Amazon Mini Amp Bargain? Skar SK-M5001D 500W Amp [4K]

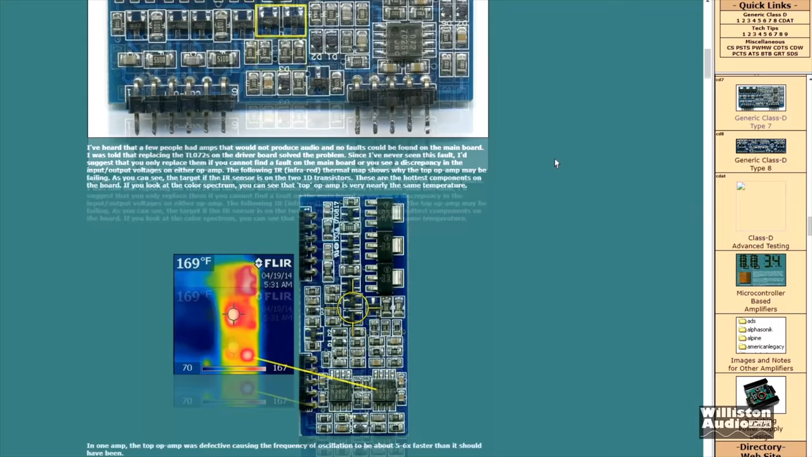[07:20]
On screen: spot 169°F
actually a design flaw in these driver boards caused by an oversight when remodeling for surface mount components in that a couple of transistors here run extremely hot and cause premature
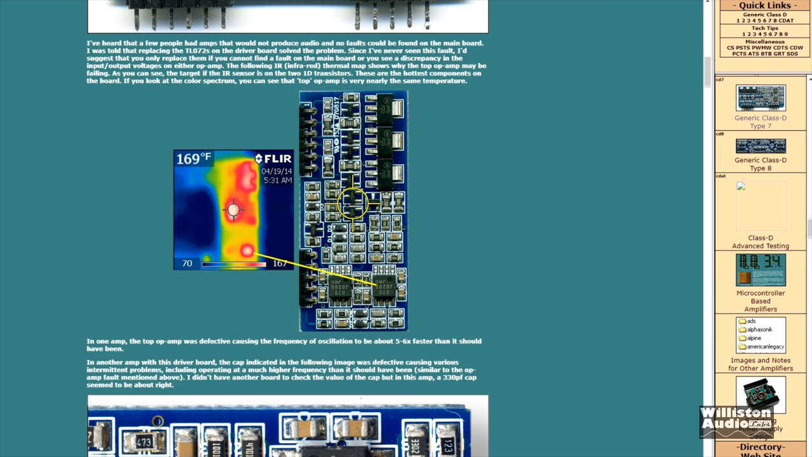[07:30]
On screen: spot 169°F
failure of the amp this could have been corrected by simply using beefier transistors